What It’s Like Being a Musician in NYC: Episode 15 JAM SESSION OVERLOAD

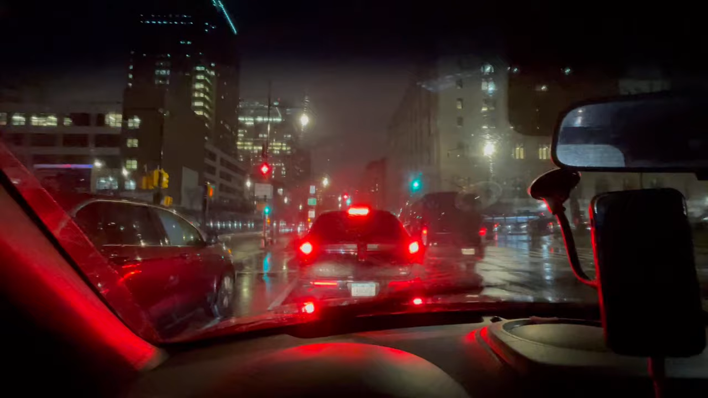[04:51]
The rain is upon us. Lord have mercy. So I got lucky and found a parking spot right outside. If you don't remember from the episode where I played at this spot is inside of a mall, which is really interesting.